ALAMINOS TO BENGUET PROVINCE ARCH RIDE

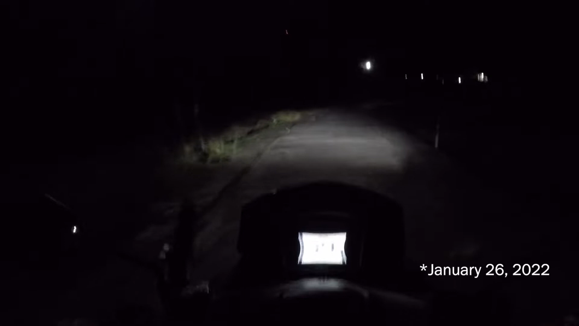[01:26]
Today is January 6, 2022. At ngayon ay pupunta tayo ng...
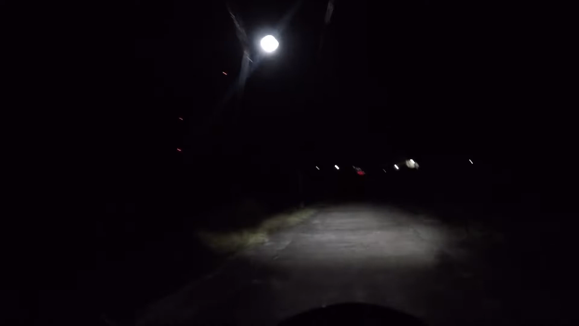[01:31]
Well, di pa natin alam kung saan tayo pupunta, no? Pero ang target natin ay makapunta sa may Lion's Head, sa may papuntang Baguio. Pero kung hindi tayo papalarin, kahit hanggang dito na lang tayo sa may Benguet Arc, sa may Toba.
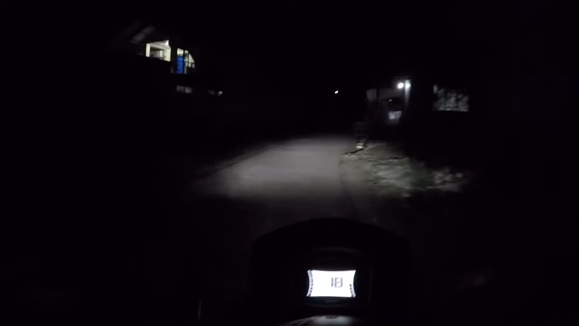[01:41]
At kung hindi pa rin tayo papalarin sa checkpoint ay, nako, dito na lang tayo sa San Fabian, no? At kung napapansin yung mga idol ay sa ating mga vlog ay puro madidilim ang ating mga ride, puro madaling araw dahil kailangan nating makauwi ng maaga. Kung napapansin nyo rin ay madilim ang ating ilaw, kaya't naisipan na nating magpakabit ng mini driving light. Low beam, wow. High beam,
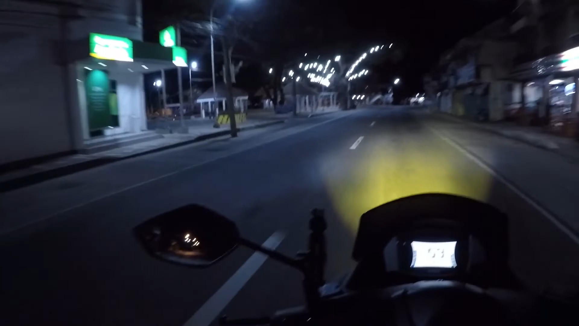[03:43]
Nandito na tayo sa bayan ng Swal. Kaka 17 kilometers na tayo. Okay, Labrador na, let's go! Don't wanna sleep in, cause I got something to prove.
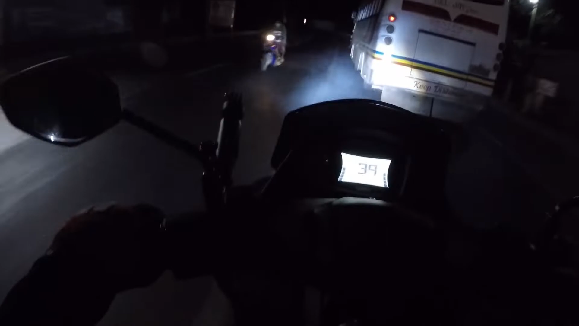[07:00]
Nantok si Kuyo. Andito na po tayo sa Dagupan City. Okay, amoy bangus na. Time check, 4:28 na po ng umaga. Wow, tapos na ang Pasko pero may pailaw ang Dagupan.
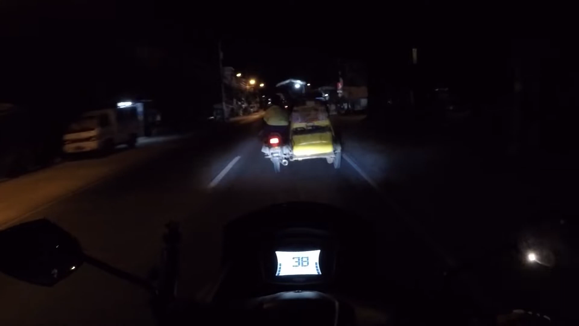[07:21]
Ah, checkpoint pala. Kakaliwa na tayo dito. Ha? Close? Ah, okay. So, Divinesha Road Extension close every Sunday. Sa mga paalala po, sa mga bumabiyahe ng Dagupan at gumagamit ng bypass road tuwing Linggo, bawal po. Ang alam ko, may multa yan eh. Nakadaan ng araw ng Linggo para sa mga bikers, sa mga siklista, yung sabihin, no?
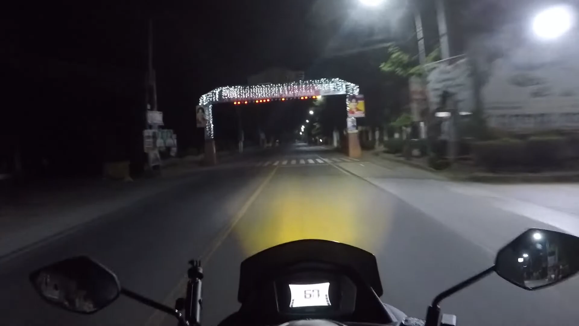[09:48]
Welcome! Yes, sir! Oh! Teka, wala na yung mga tindahan dito, ah! Wala na yung mga tindahan sa may labas ng simbahan. Time check, 4:45 na po ng umaga at nakalagpas na tayo sa bayan ng San Fabian. May checkpoint dito. PNP checkpoint. Huh?
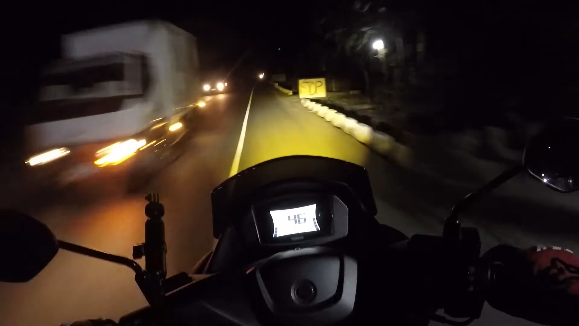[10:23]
Di naman tayo sinita. Ewan ko lang kung yung pabalik, ha?
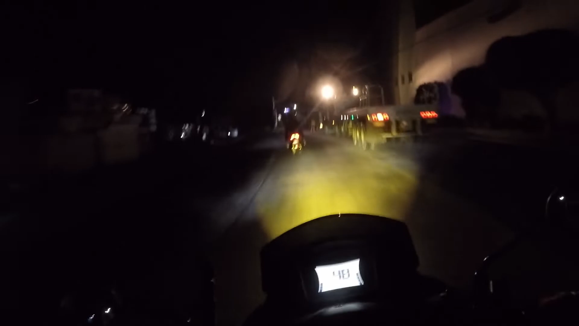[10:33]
So, ito na yung boundary ng La Union at saka Pangasinan. Ang lamig! Dagat na kasi itong nasa gilid natin, eh. Kaya, ano, napakalamig na dito. Kamote! Oh my God, ito na yung checkpoint. Uy, ito yung checkpoint.